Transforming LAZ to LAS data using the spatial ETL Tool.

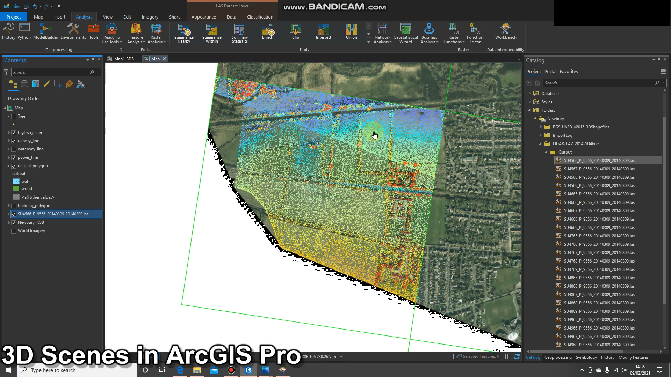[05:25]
drag them into the map window have a look at them and then you've got some LAS data.
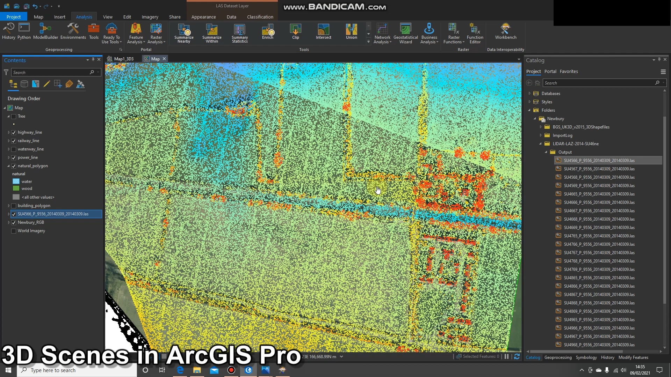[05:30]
Okay that's one way you could look at the data however we're going to create a LAS data set so stay tuned for the next video. Thanks for listening and that was the ETL process.